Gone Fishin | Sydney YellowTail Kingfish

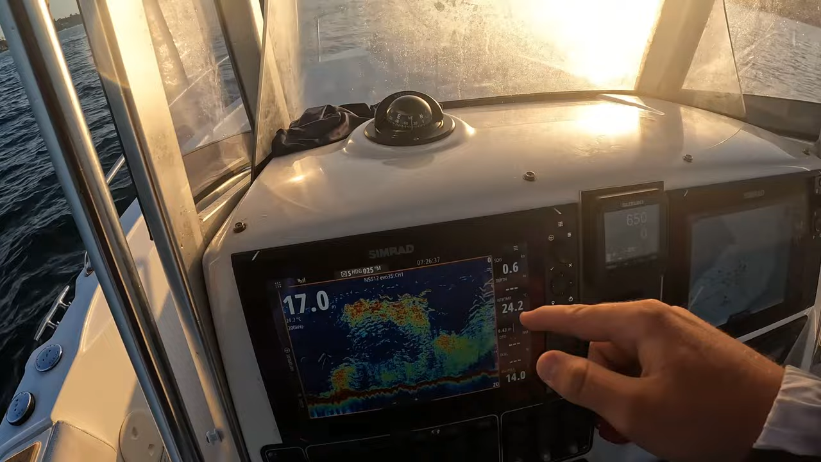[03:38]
Look at that sounder Look at that sounder It's lit up I'm gonna quickly Just catch 10 or so I wanna Get out of here Get offshore 7.30 So I'll flick you guys back on When we're near to Catching all of our bait Swear to us These are some pretty chunky yakas We got two
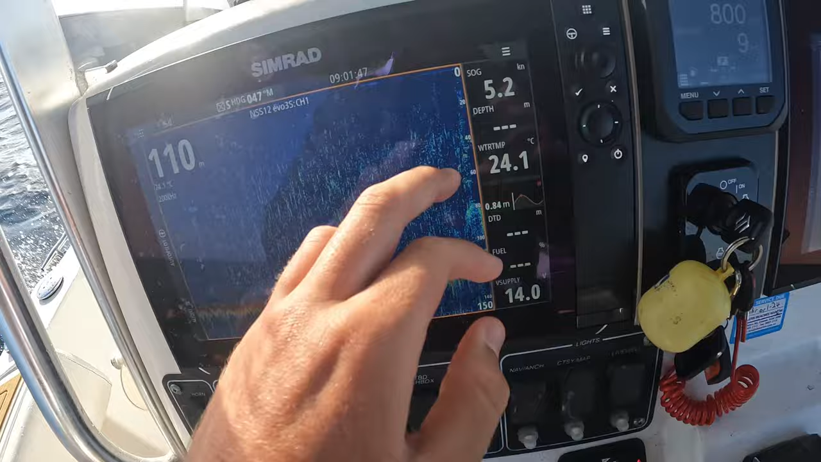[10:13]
On screen: water 24.1°C, speed 5.2 kn
Not sure if you can hear Wait, let me turn this We are already marking fish Wowee